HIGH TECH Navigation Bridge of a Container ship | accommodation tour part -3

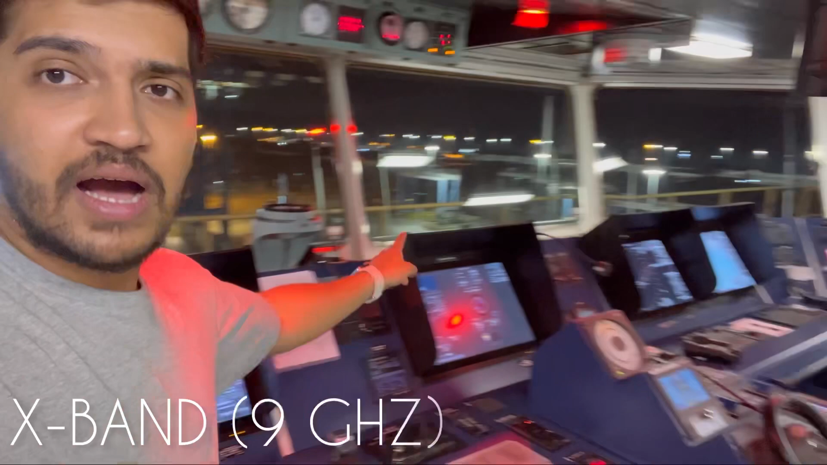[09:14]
in that side if you can see that is the s band okay so radar is basically
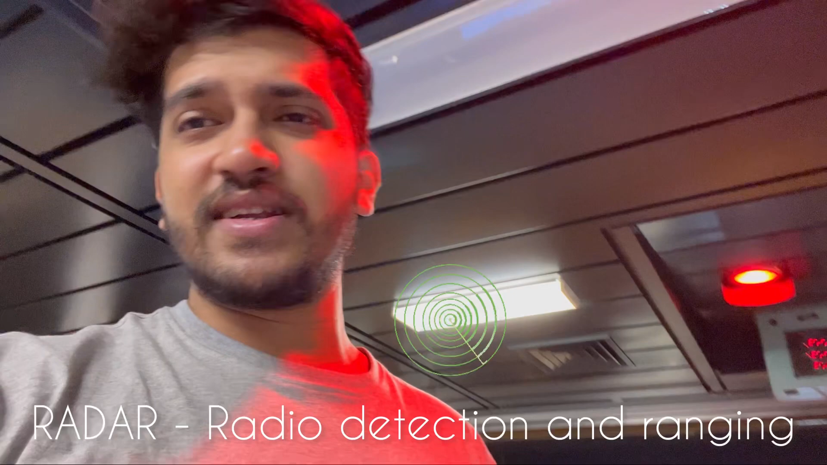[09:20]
it will send out radar beams over uh in all directions and if there's a target you will get a small blip a small paint we call paint so
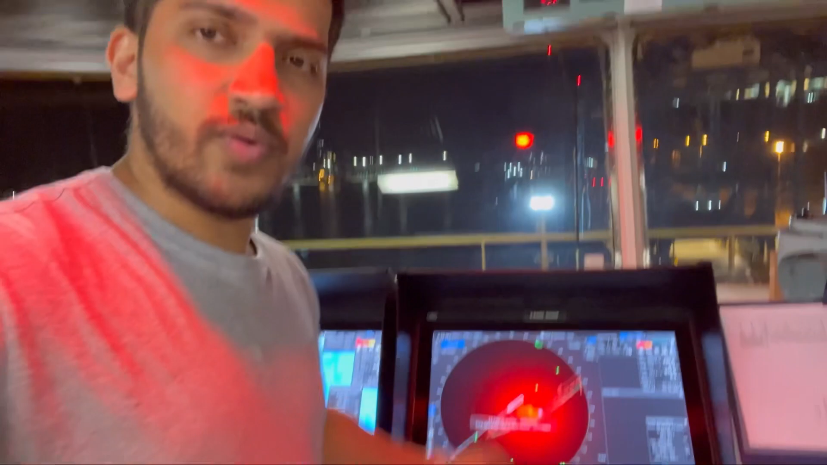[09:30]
this is the radar it's currently switched off and um then